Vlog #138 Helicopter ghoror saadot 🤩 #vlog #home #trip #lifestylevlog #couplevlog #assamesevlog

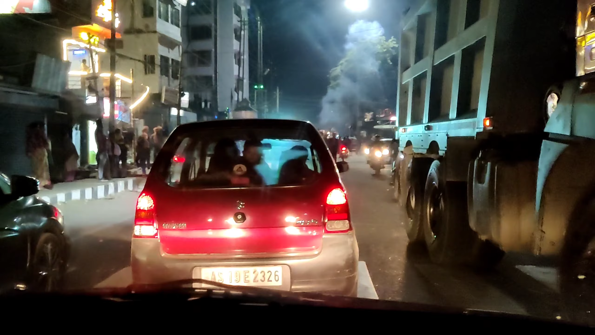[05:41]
এফালে একদম পুৰা ডিস্কো লাইট চবে একেধৰণৰ পাগুৰি মাৰি মাৰি গৈছে প্ৰচেছন কৰি কৰি ৰাস্তা ব্লক কৰিছে চিধা গৈ আছে ভাগ্য ভাল মেইন ৰোডেদি যোৱা নাই